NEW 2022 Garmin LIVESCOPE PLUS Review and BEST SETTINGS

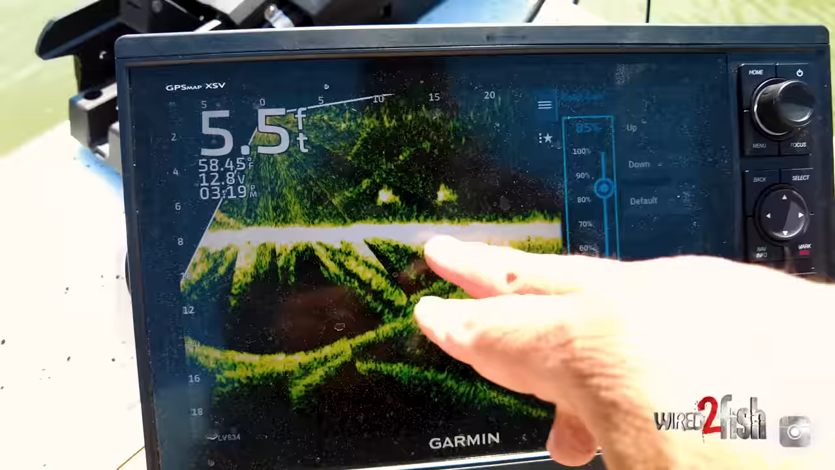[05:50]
On screen: depth 5.5 ft, water 58.45°F
the more you eliminate the, these new pallets they've come up with that are almost tri-dimensional. So they're shaded.
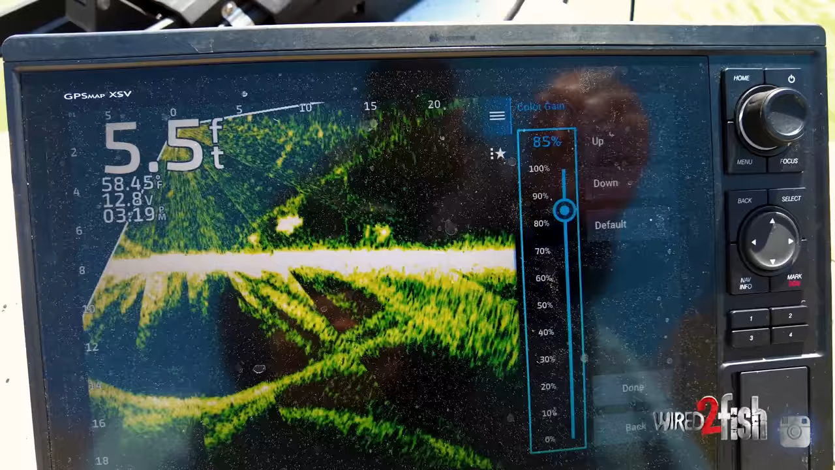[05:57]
On screen: depth 5.5 ft, water 58.45°F
So if you turn the color gain down to 50%,
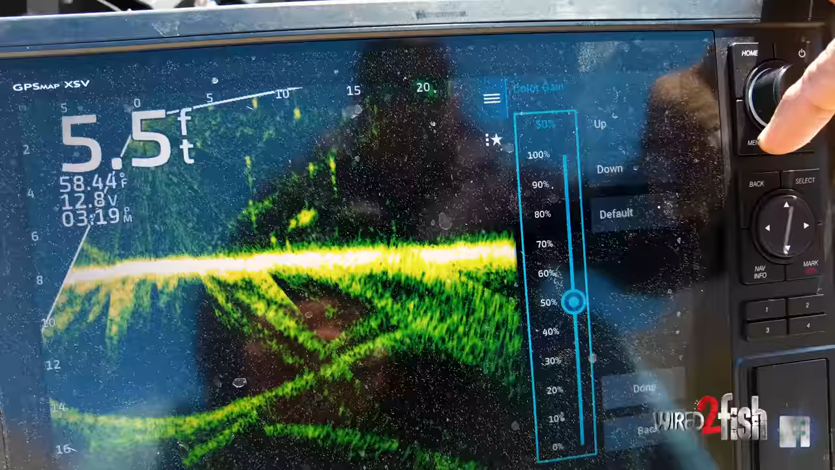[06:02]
On screen: depth 5.5 ft, water 58.44°F
I can tell what items are hard and what items are soft based on their intensity.
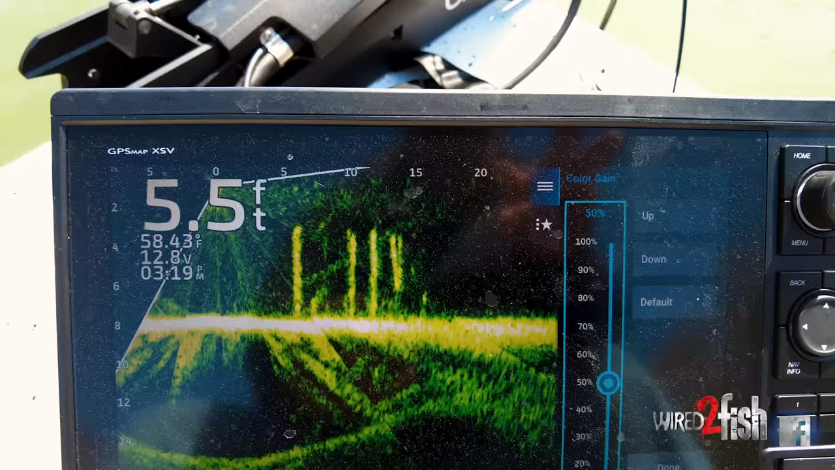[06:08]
On screen: depth 5.5 ft, water 58.43°F
Um, if I turn the color gain way up, everything's super intense. So when is that good for fishing?
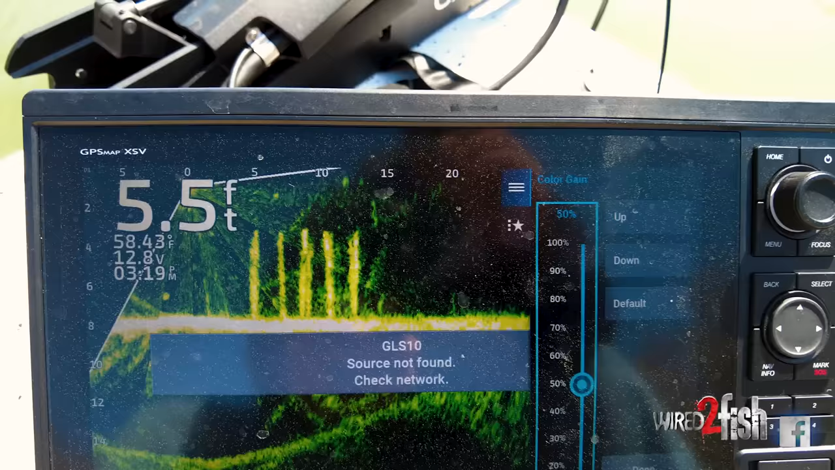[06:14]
On screen: depth 5.5 ft
It, that's good when you're fishing for fish that are deep over out in open water and maybe just a little bit of cover.
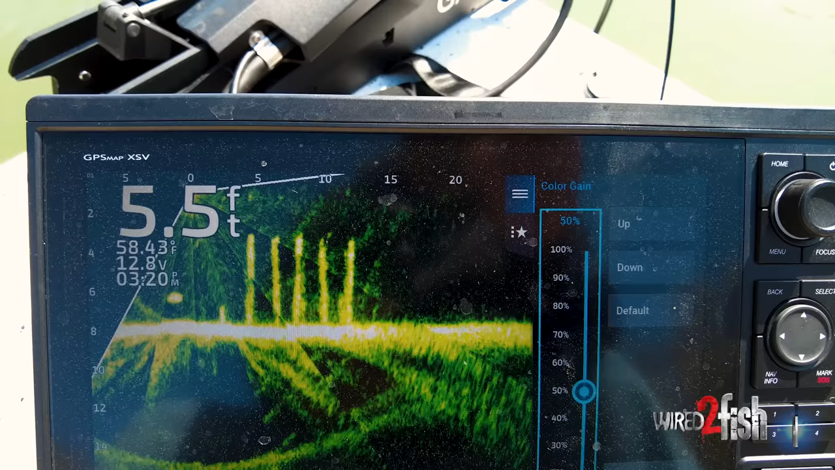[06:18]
On screen: depth 5.5 ft
But when I'm fishing shallow, I, you know, I want my,
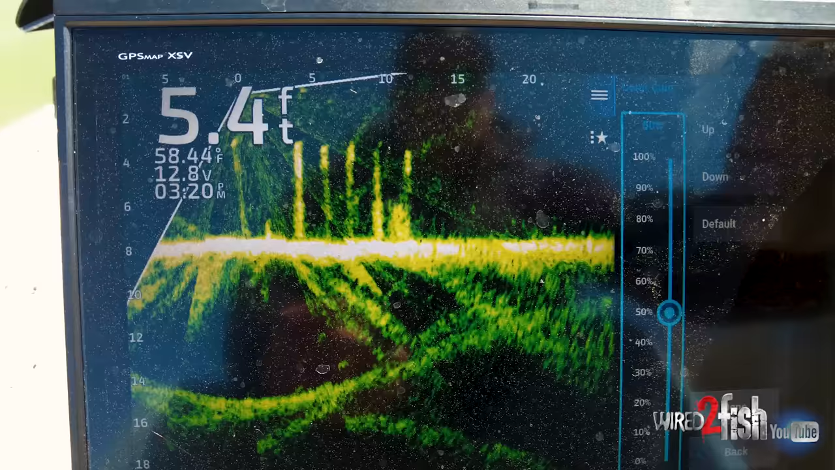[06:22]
On screen: depth 5.4 ft, water 58.44°F
I want my color game, you know, I, I set mine at like 55, somewhere around in there.
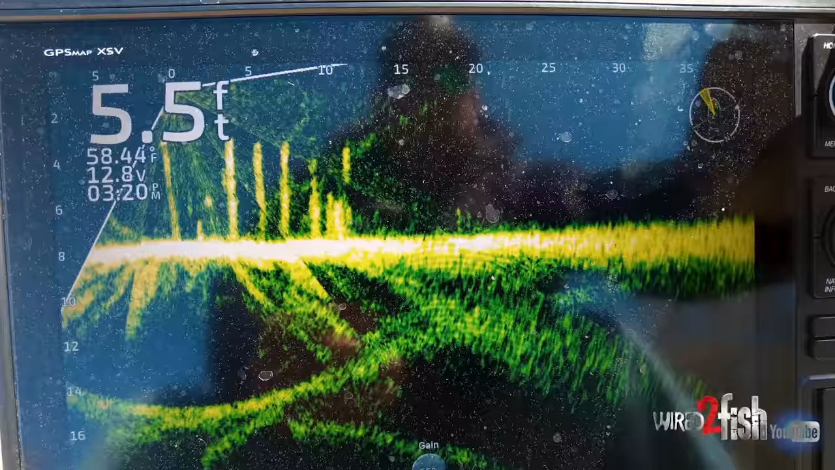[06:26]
On screen: depth 5.5 ft, water 58.44°F
Um, let me get back in there.
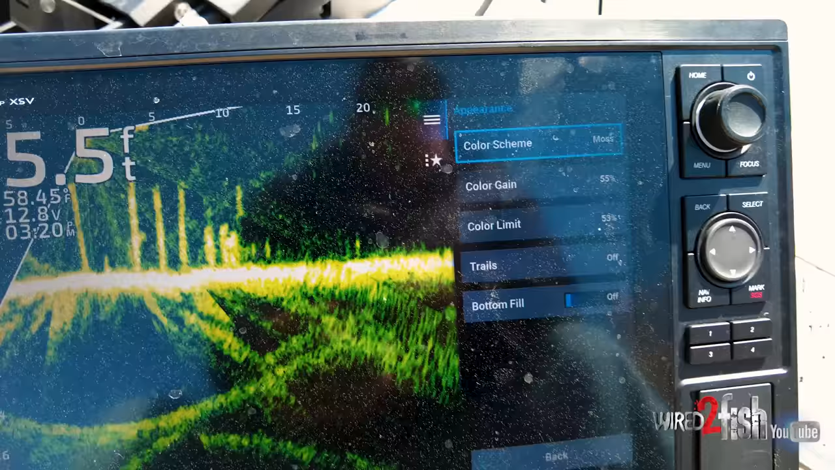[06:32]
And then the color limit. So that's the new thing that got added.
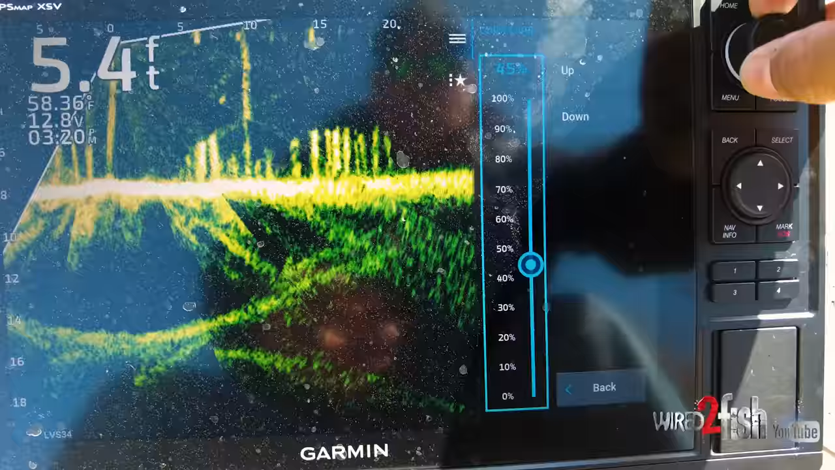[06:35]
On screen: depth 5.4 ft, water 58.36°F
What color limit does is it, you know, when you get color limit, you do the update color limits.
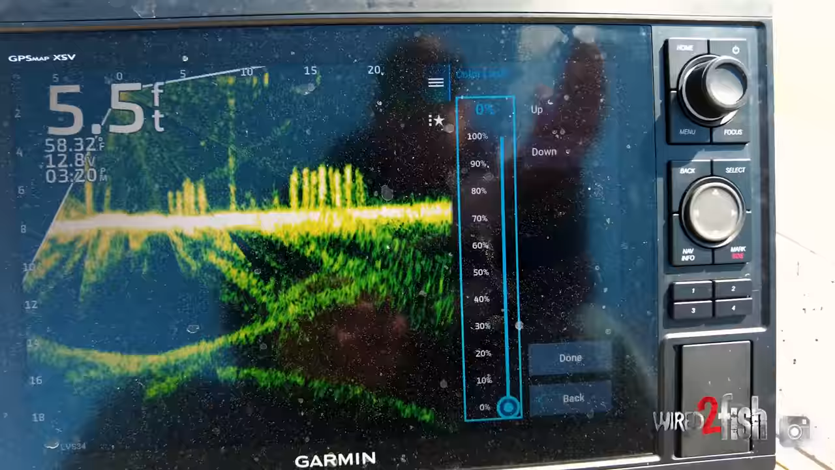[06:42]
On screen: depth 5.5 ft
Now an option on your graph, it'll start at zero. What color limit does is it allows you to clear up the dead space on your graph.
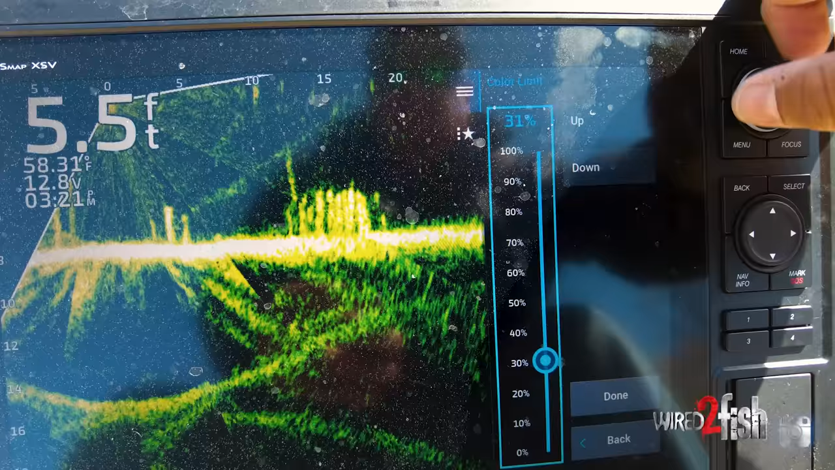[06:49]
On screen: depth 5.5 ft
So, you know, as you turn color limit up, it's going to clear out the space, right?
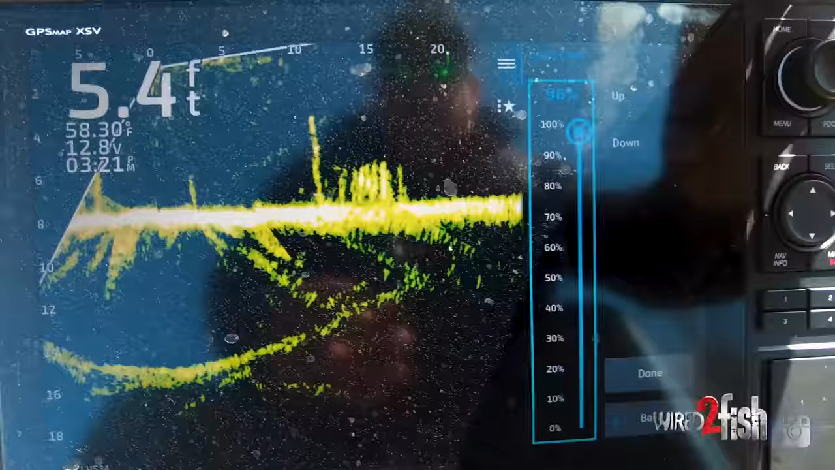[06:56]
On screen: depth 5.4 ft, water 58.30°F
Well, so because it's doing that, you're going to lose some of the information.
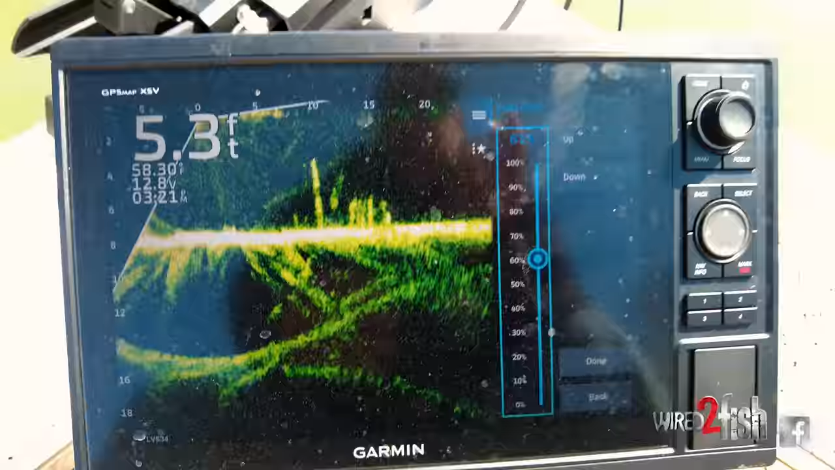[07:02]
On screen: depth 5.3 ft
Well, what you want to do is clear the sediment out of the water, um, but not lose your jig,
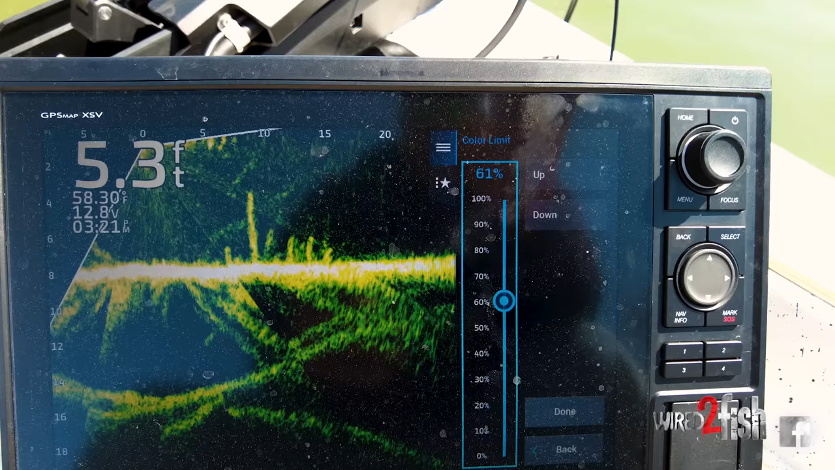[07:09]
On screen: depth 5.3 ft, water 58.30°F
not lose the fish, not lose your separation and cover.
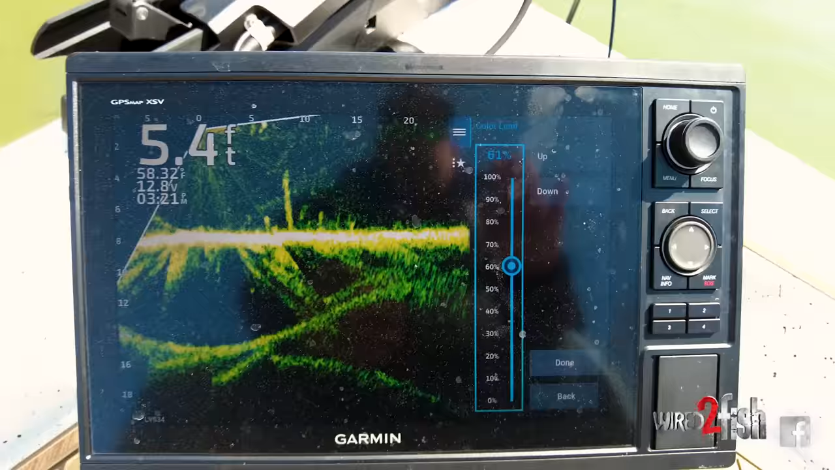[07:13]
On screen: depth 5.4 ft
So you want to, you want to set that kind of to a middle setting and then adjust your gain up.
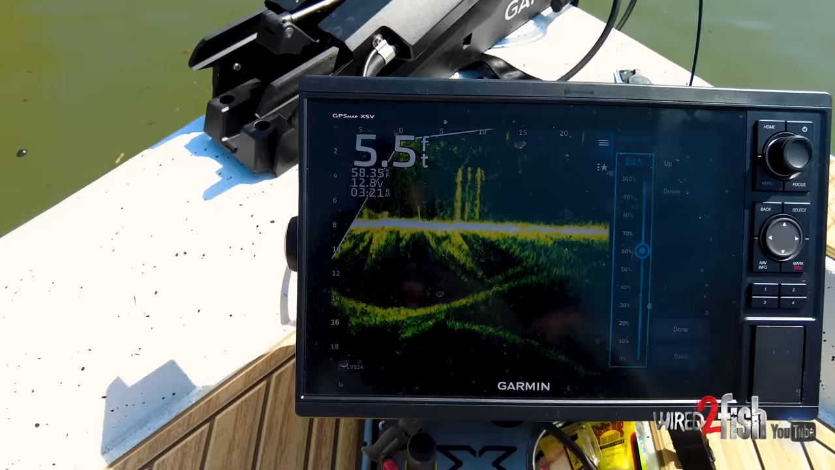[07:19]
On screen: depth 5.5 ft
That's where everybody went wrong when the color limit setting came out.
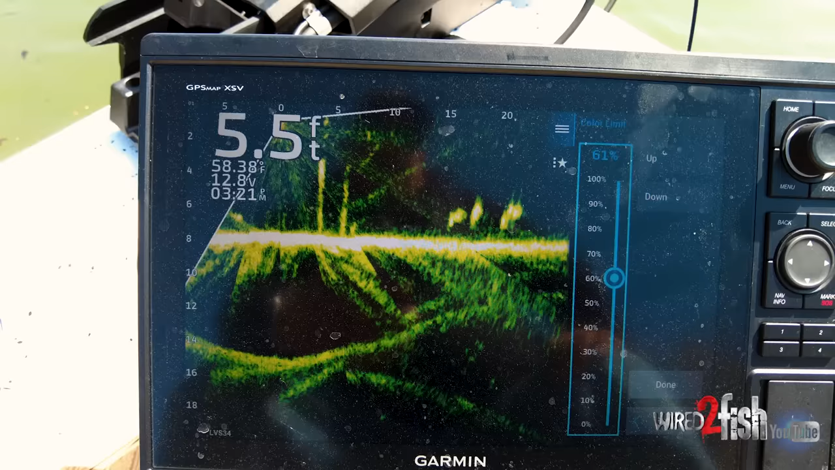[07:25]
On screen: depth 5.5 ft, water 58.38°F
Everyone said, oh my gosh, I turned the color limit way up. Now I can't see anything. I've lost all my settings. My graph's terrible now. Well, that's because they didn't adjust their gain up. So what you do color limit and gain work together. And so color limit allows you to clear the dead space on your screen. Cause everybody was complaining, oh, I've got these lines and stuff all over my screen.